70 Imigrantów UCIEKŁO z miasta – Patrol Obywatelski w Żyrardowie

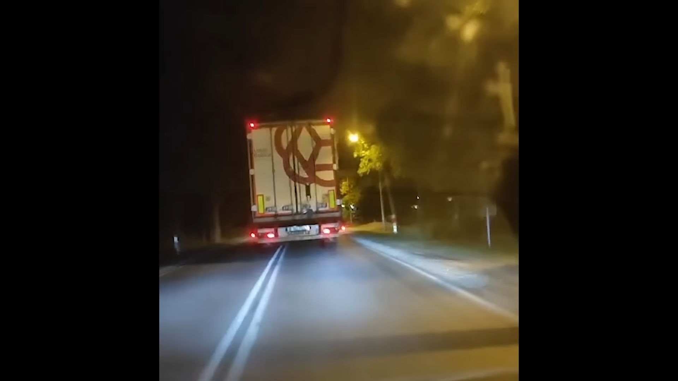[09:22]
Dyżurny komendy policji w Bielsku Podlaskim otrzymał zgłoszenie od funkcjonariusza w Hajnówce, który zauważył podejrzanie poruszającą się ciężarówkę na krajowej drodze numer 19.